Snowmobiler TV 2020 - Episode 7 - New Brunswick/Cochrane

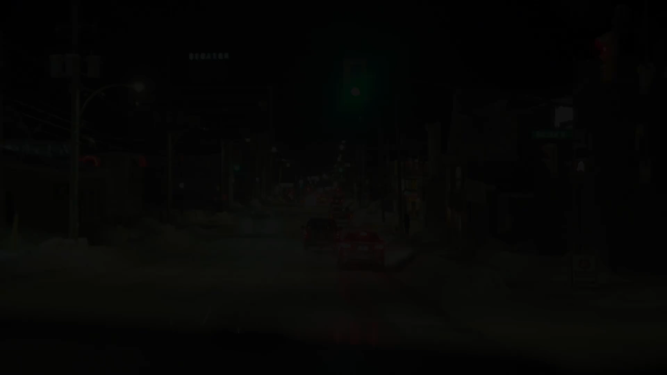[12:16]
Last season, the crew of STV went to Cochrane, Ontario with a very special guest.